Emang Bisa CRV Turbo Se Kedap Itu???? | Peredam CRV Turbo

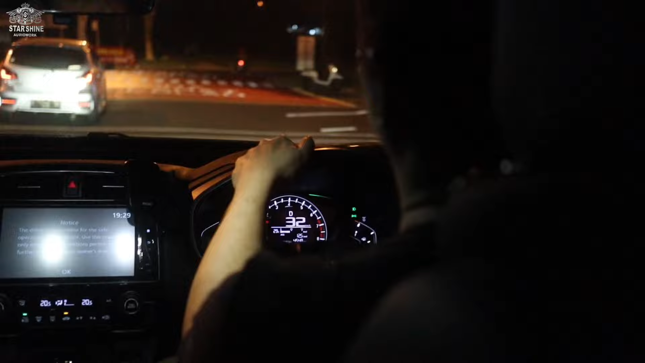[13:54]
Kita masuk ke aspal yang kasar.
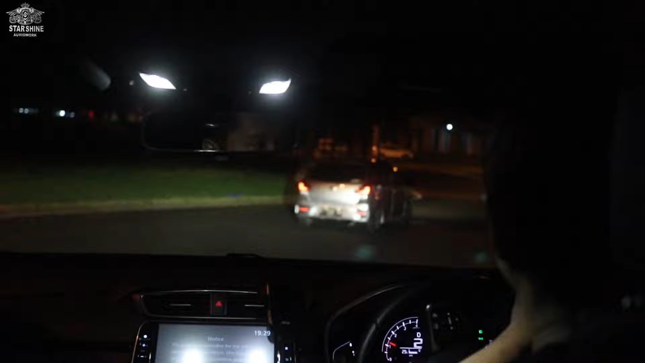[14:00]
Ini di aspal kasar loh ini. Asik banget. Suara motor di samping. Tipis banget suaranya. Benar-benar perubahannya Honda CR-V Turbo ini setelah kita kasih full peredam luar biasa, signifikan banget.